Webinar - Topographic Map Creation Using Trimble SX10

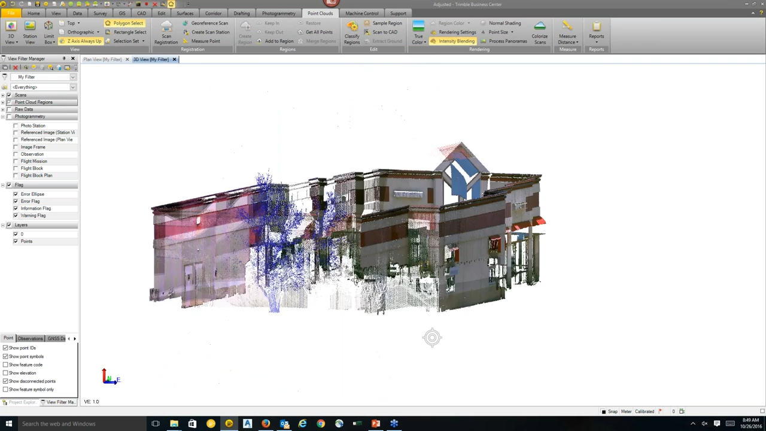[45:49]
And now the next step is starting to use some of the CAD tools that we have in TBC working with point clouds. So we have the typical line string command that I think most TBC users are used to think. And this is great for snapping the point clouds and creating line string objects. So I'm going to select the line string option. You can give it a name if you want. Yes, no. It's up to you. I'm going to auto close this line string because I want it to be a closed building outline. And I'll select okay.
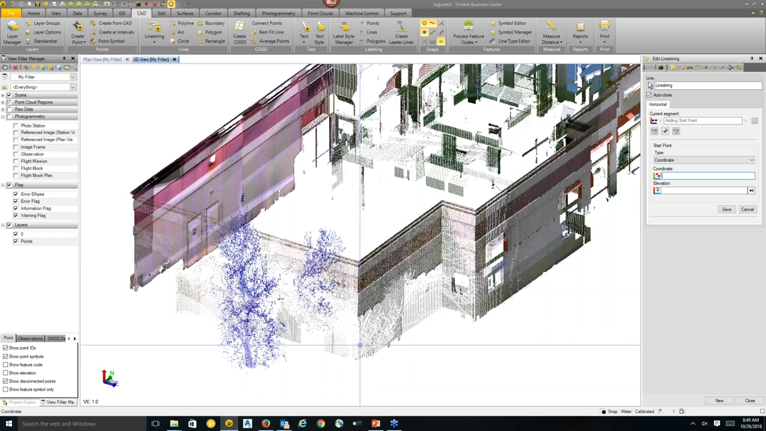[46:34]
So did we use the feature coding here? We did. We did. We can go over that after. First I'll finish. I'll do this building. I'll show how the building outline can be created.
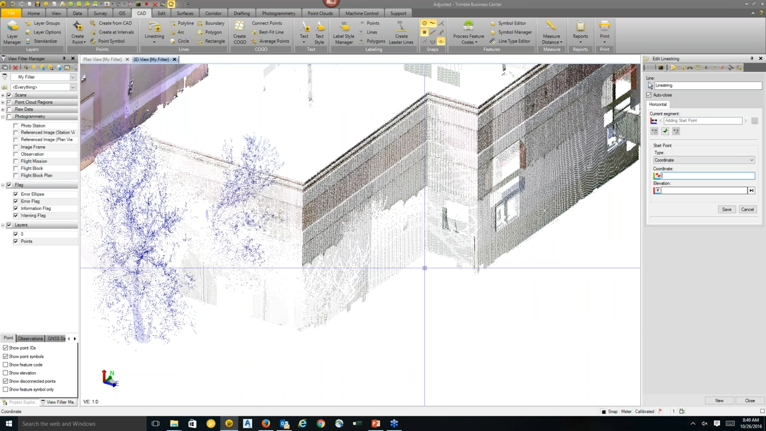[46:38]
So with the point cloud you can snap to the point cloud with any of our CAD tools. So in this case maybe I want to snap to the corner of this building. I can simply select it and TBC will pick up that corner elevation and I can move around the building,
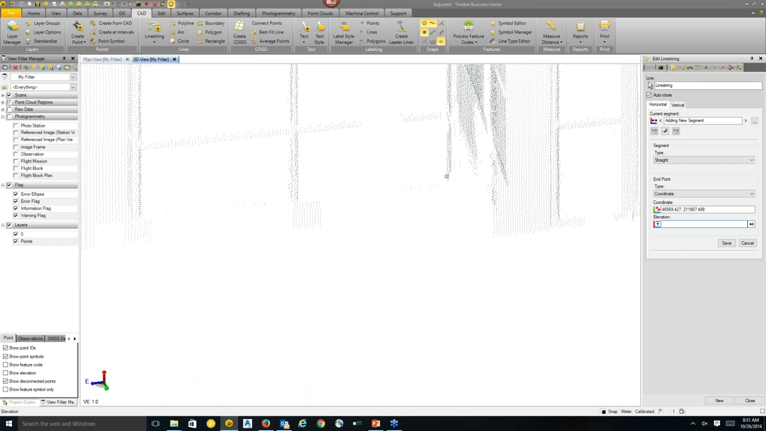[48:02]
And it will actually snap, give it an elevation. I'll say it's the same elevation as this. And it will create a point there.
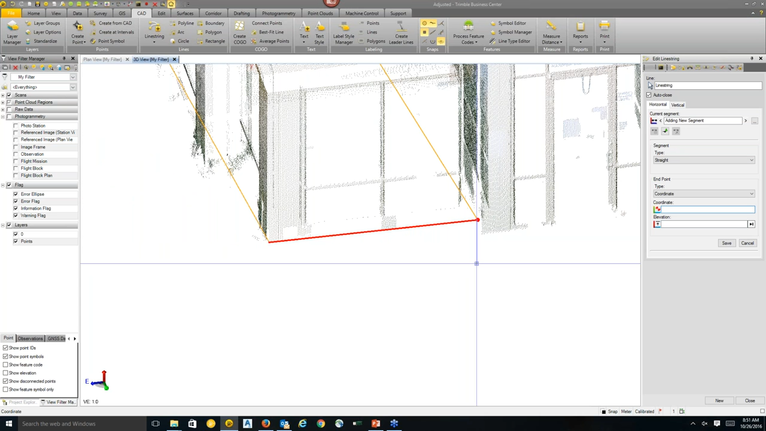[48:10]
So I urge users to utilize those commands not only with point clouds but in other situations as well. For time's sake I'm not going to show the rest of the creation of the building at Align just because we only have so much time to demonstrate these.
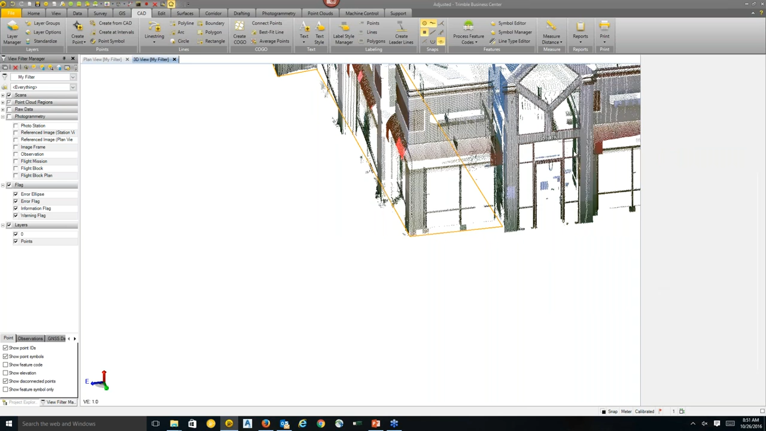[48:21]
So I mean in this case you notice that the point cloud we didn't have dense point cloud at the bottom of this building.
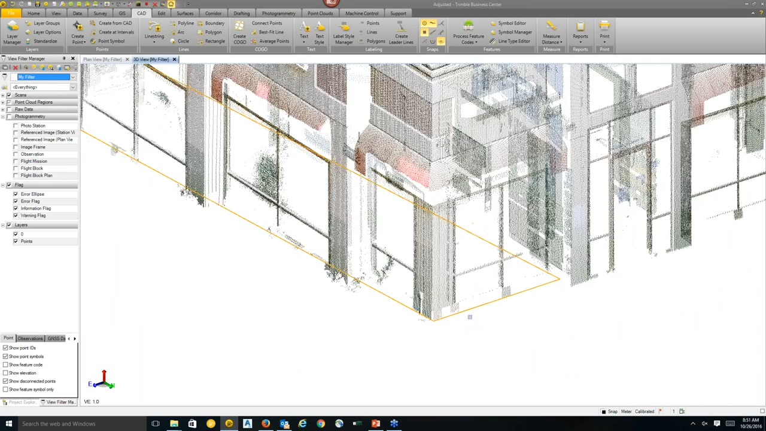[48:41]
the data that you need versus then moving the station set up and scanning. Because that was one of the rookie mistakes we did in some of the first projects we did with SX10.
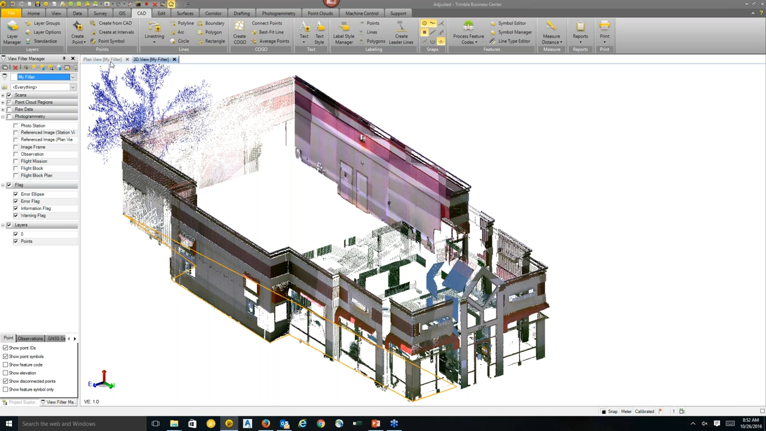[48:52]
We went out and we scanned everything.
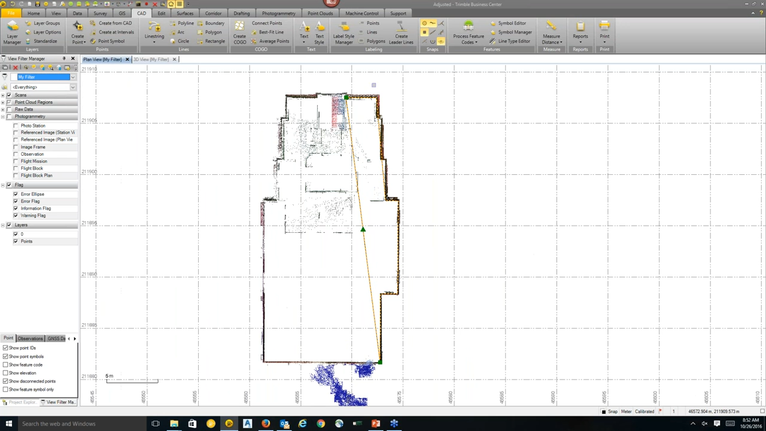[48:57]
So you should still rely on your traditional survey techniques and only scan objects that are hard to reach or where scanning is going to pay off.
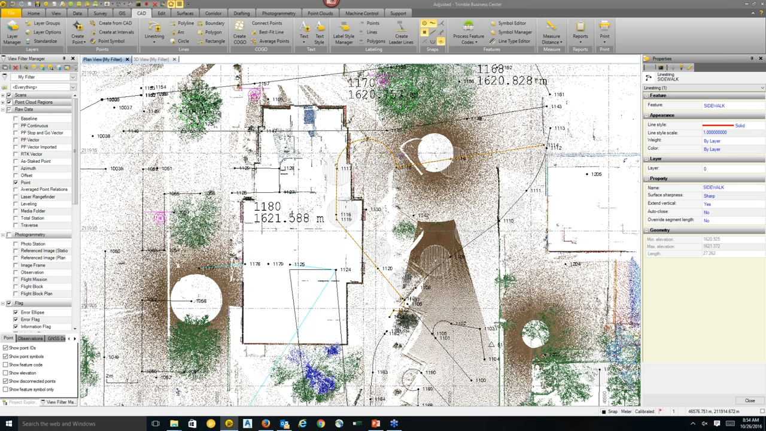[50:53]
So you can see there's this line that we have here. I'm going to change the point cloud rendering to true color.
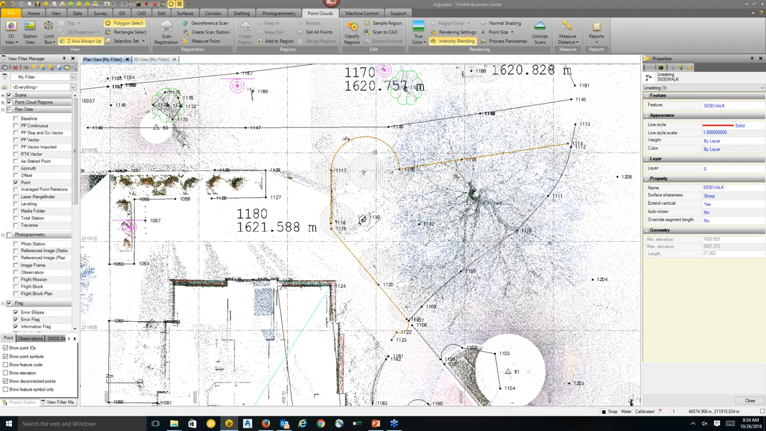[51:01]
And we're going to visually check in a 3D view this line string that was collected at the sidewalk.
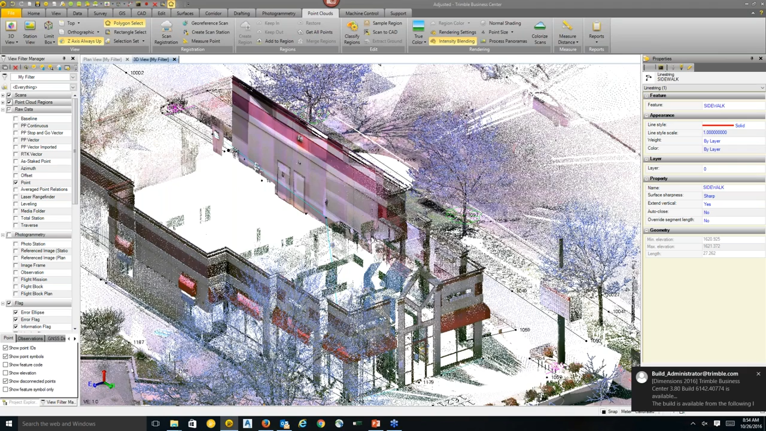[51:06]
So you see there's this arc here that shouldn't be here.
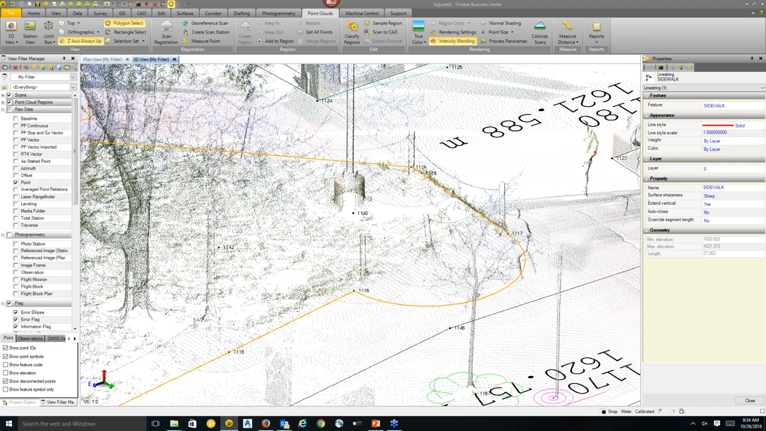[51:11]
You can see that it's pretty discernible that there's a fence as well as the sidewalk line runs right here.
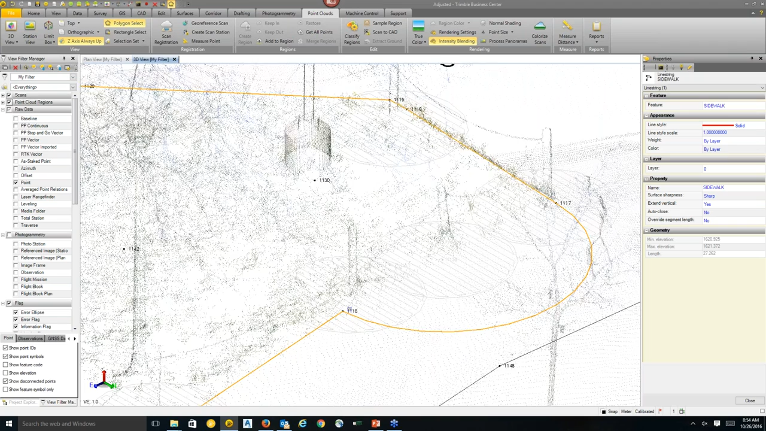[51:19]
So one way to do that is right clicking on this and selecting edit. This will bring up the edit line string command. And in the edit line string command we can actually change the segments of that line string. So if I select the segment I can see that it's an arc when it should be a straight line.
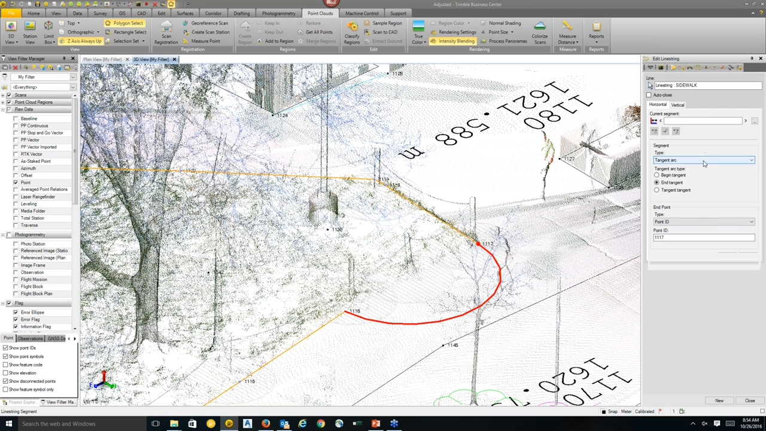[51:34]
So simply I can just select straight, save, and voila we've got a fixed line string.
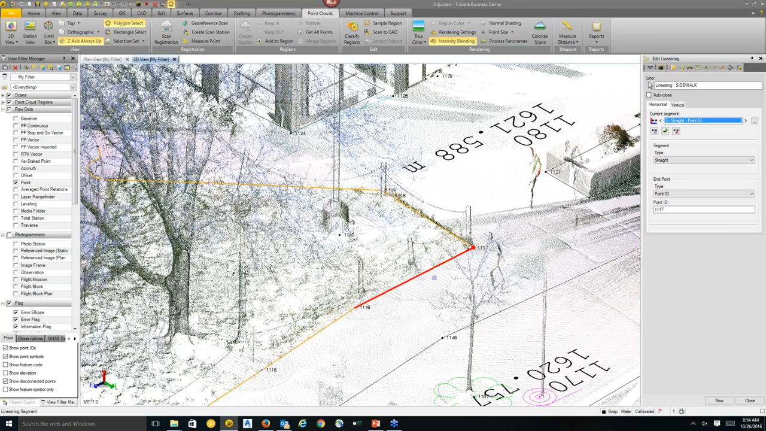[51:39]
I would say this is one of my favorite things with having scans.